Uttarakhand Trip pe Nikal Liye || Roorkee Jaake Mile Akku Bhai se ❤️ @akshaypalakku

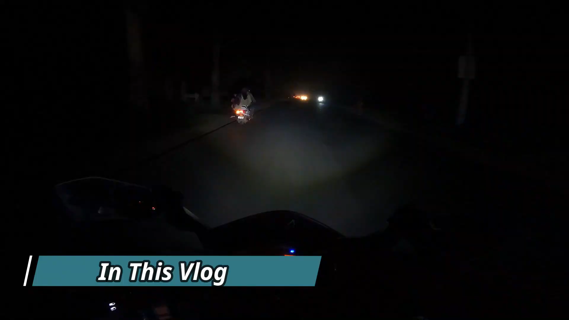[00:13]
गाइस देख रो इधर पूरा जंगल एरिया है इस सामने जो का सामने किता प्यारा भी
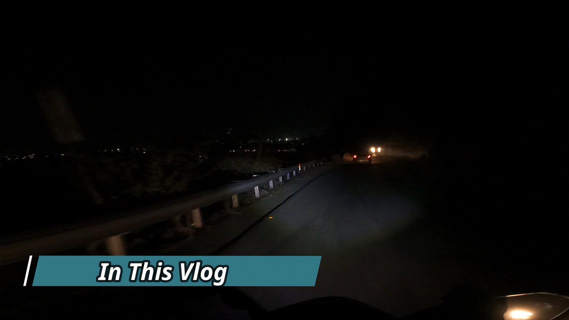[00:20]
आ रहा है है अधर फइनियर रूड़की पहुच गया है और जैसे कि यहां भाई चेरा देख सपल कितना थक चुके है और एक चीज दार रूड़की आए तो भाई